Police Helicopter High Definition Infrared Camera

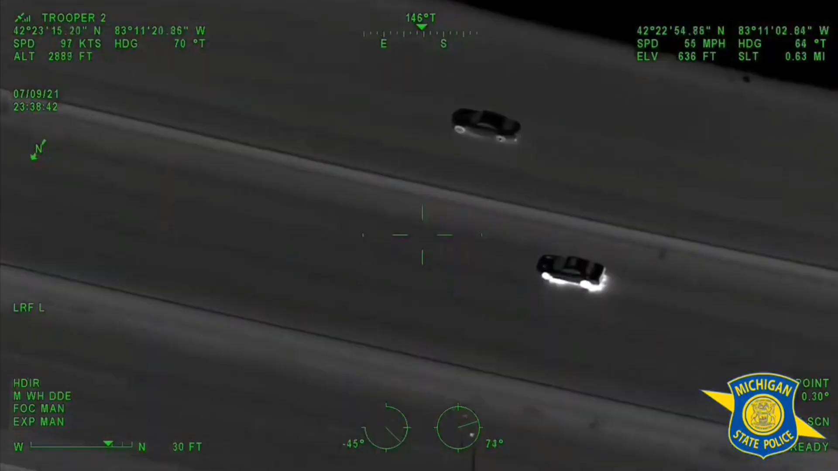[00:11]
But it's not until they are chasing someone at night that we get to
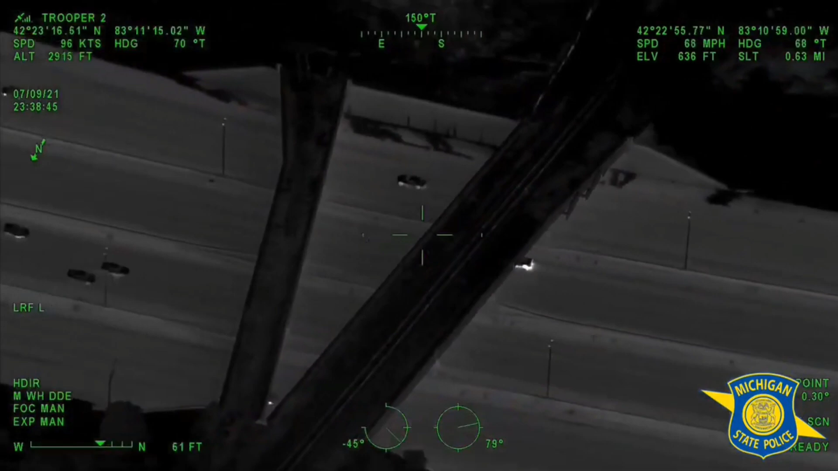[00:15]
see them using their FLIR camera or forward looking infrared camera.
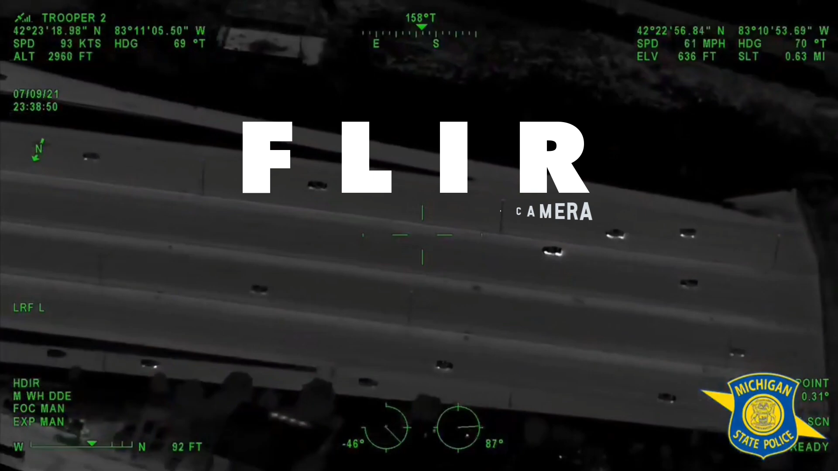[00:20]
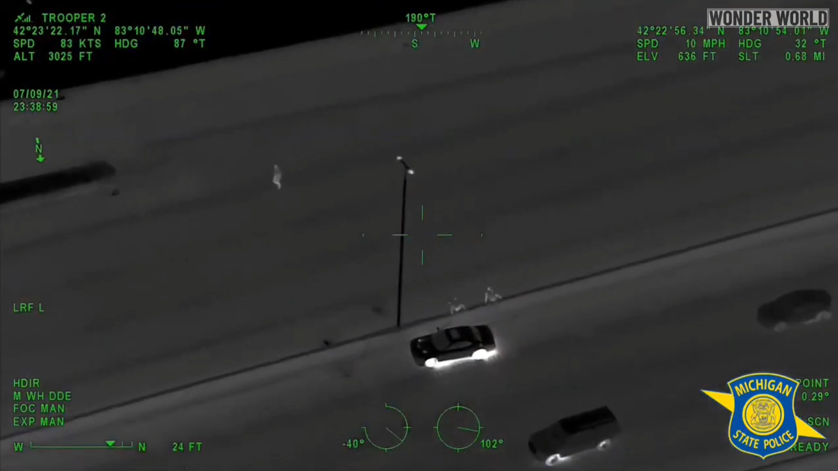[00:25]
Most police helicopters are fitted with a nose mounted FLIR camera which is a thermographic camera that senses infrared radiation or heat sources.
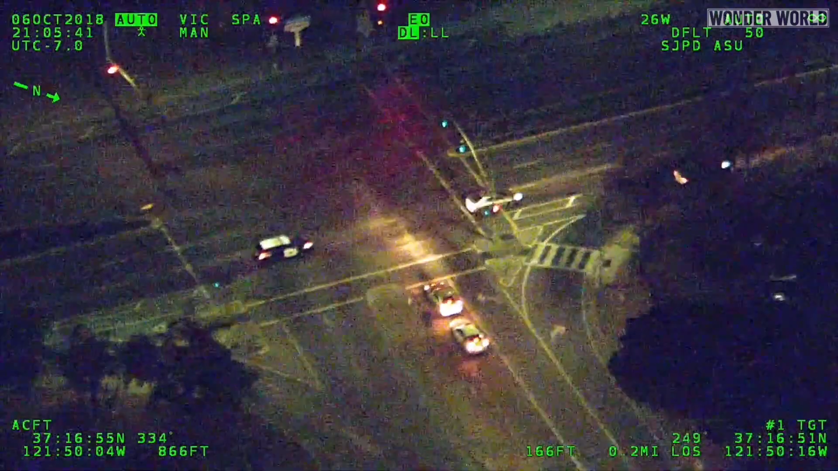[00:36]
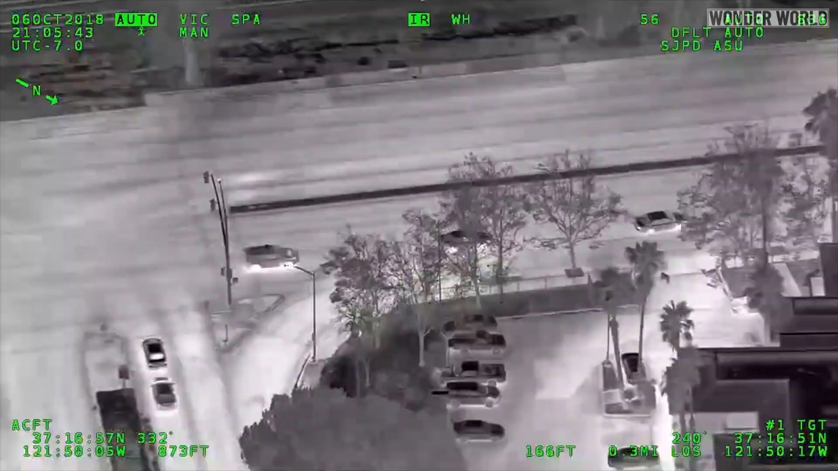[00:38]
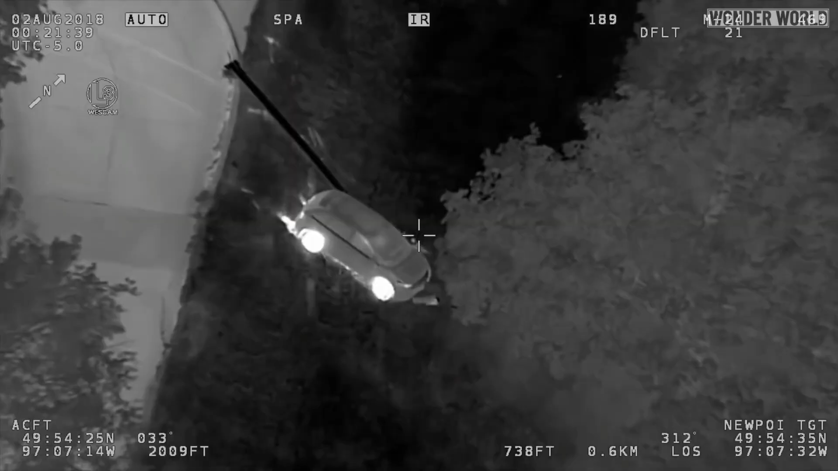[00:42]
Which is that iconic black and white footage showing the heat sources from the cars or the people running away on foot through bushes and trees.
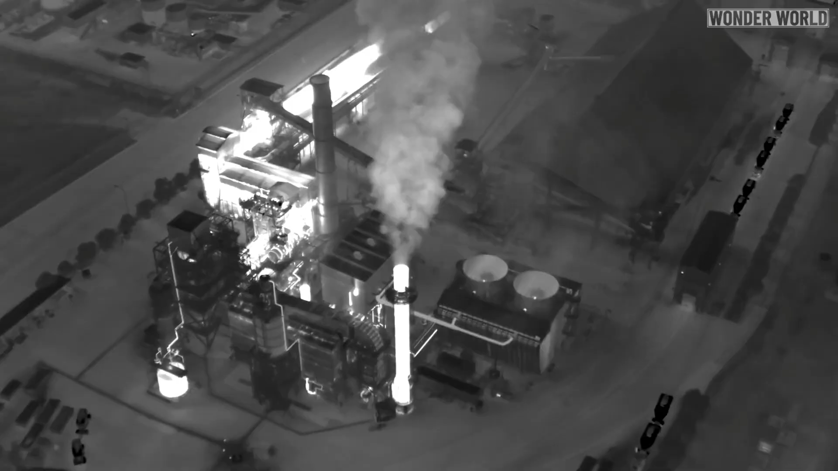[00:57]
And some companies use special FLIR cameras to detect gas leaks which are usually naked to the human eye.
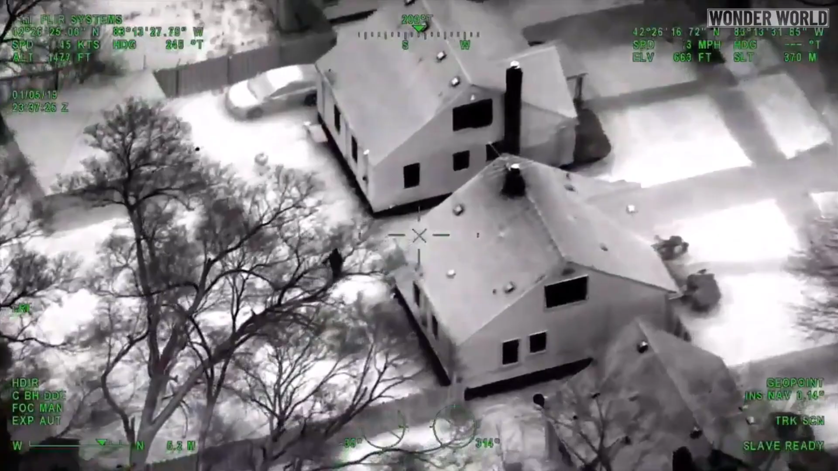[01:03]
But police FLIR cameras are more commonly used at night in car chases or foot pursuits. But for as long as this footage has been shown on TV and YouTube videos it's always been of a low level quality.
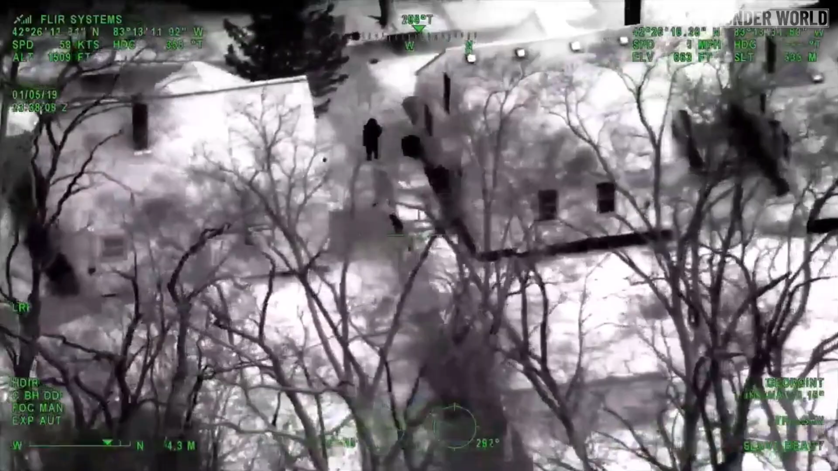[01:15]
Not very detailed and kind of pixelated but usually good enough to see and understand what you are looking at.
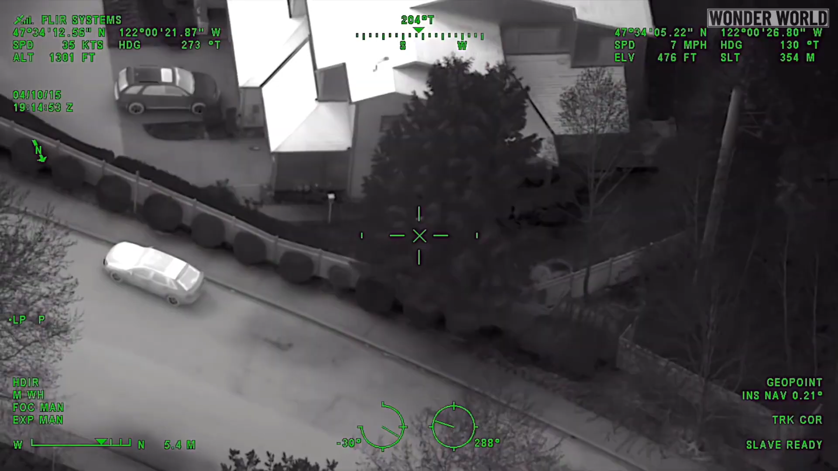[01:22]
Well thanks to the real world police YouTube channel they gave me access to some very high definition footage. Showing off just how good police FLIR camera footage can be. And it's amazing just how detailed everything is. He's going northbound on 248th whatever you guys call it now.
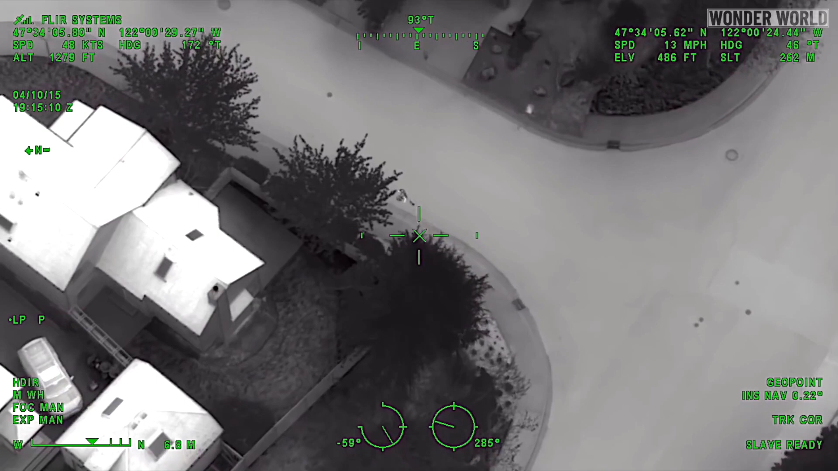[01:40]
42nd drive northbound on 42nd. Still continuing on 42nd. Yeah guys he may have gone under a trampoline or something like that. You're all in those different backyards.
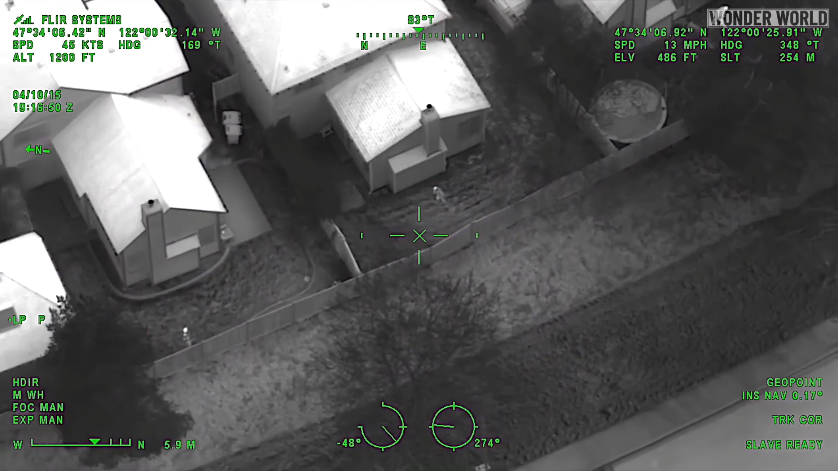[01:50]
That's where I last saw him. I'm gonna go right now and see if he kept moving. The address we show is 4245 249th. Portion zero one in custody.
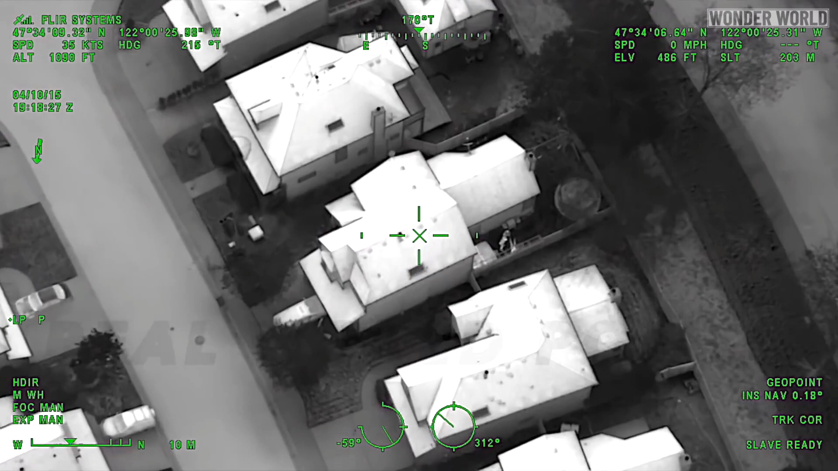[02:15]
For you copy one in custody. 452 I can confirm the last one. Stand by. FLIR cameras capture infrared energy. Which is the heat that is transferred by electromagnetic waves.
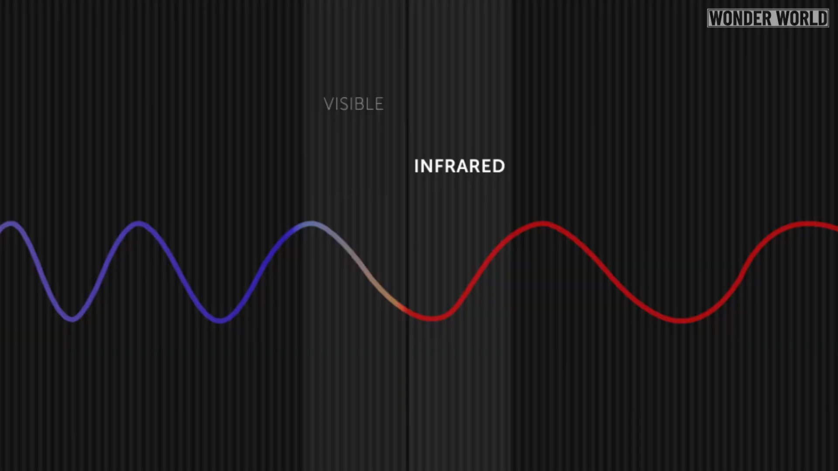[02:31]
Which is radiation at wavelengths longer than that which we can see with the naked eye.
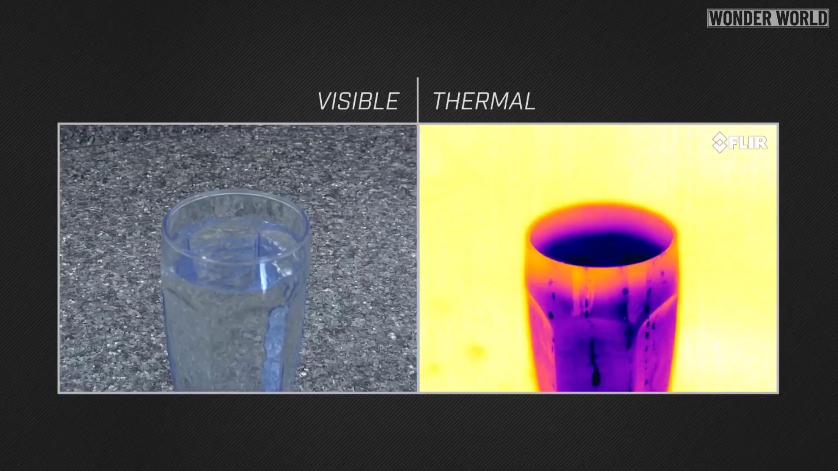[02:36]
Any object with a temperature above zero Kelvin emits heat a thermal camera can see even in total darkness.
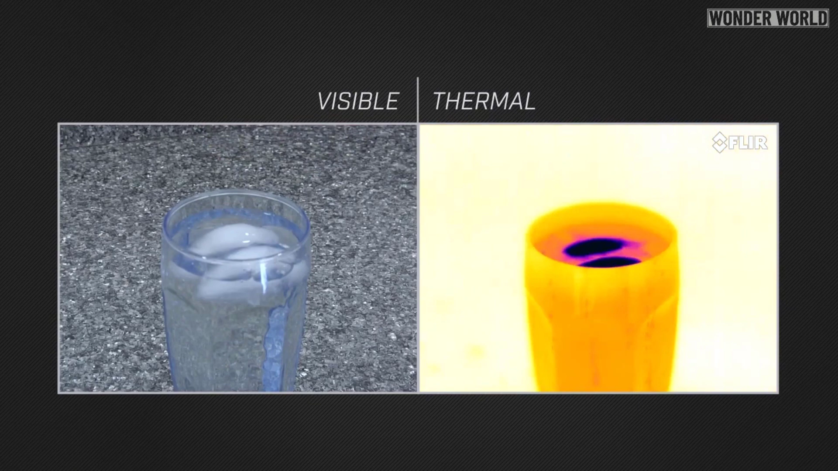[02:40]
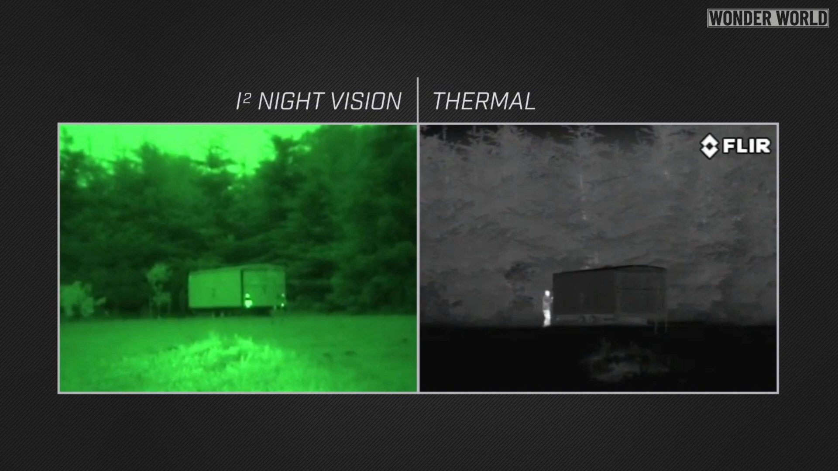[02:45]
But this isn't like typical night vision which requires and amplifies small amounts of visible light.
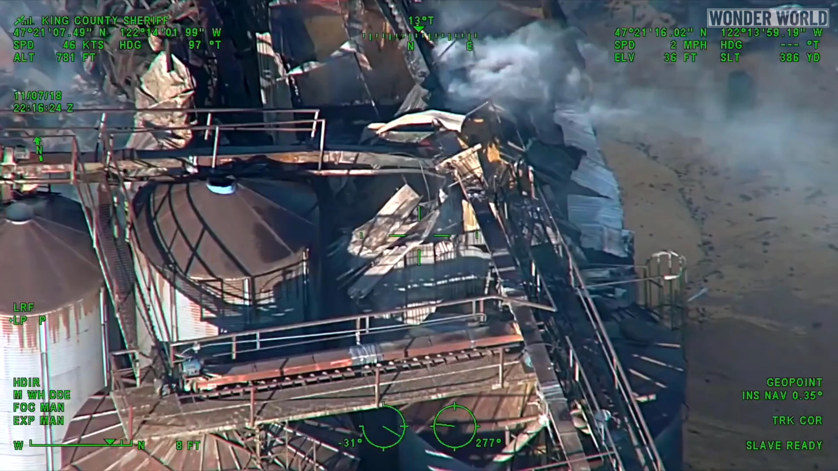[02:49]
Thermal or infrared cameras don't need any light at all.
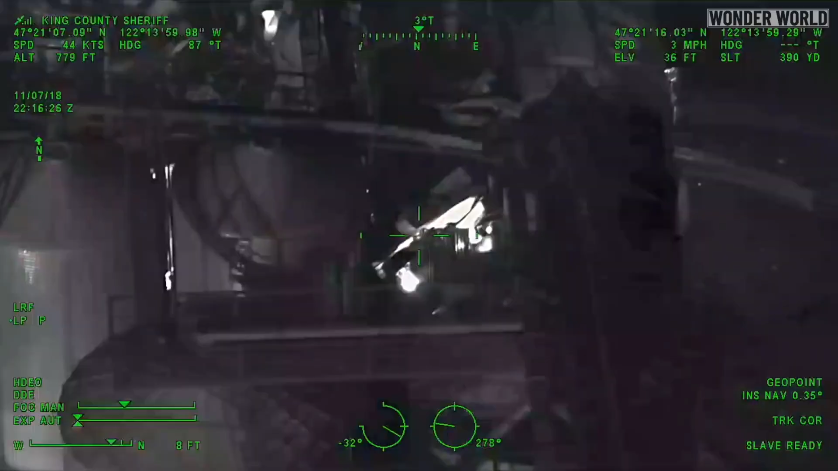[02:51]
They are highly useful and effective in the light of day or the dead of night.
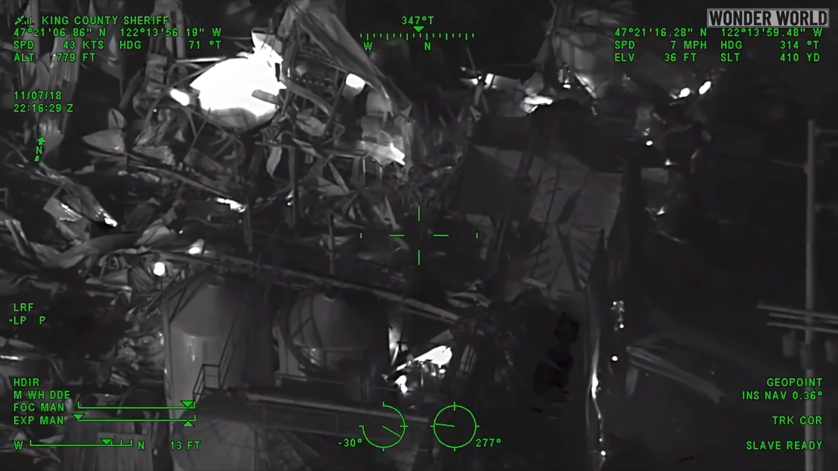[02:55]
And they can even see through smoke and light fog.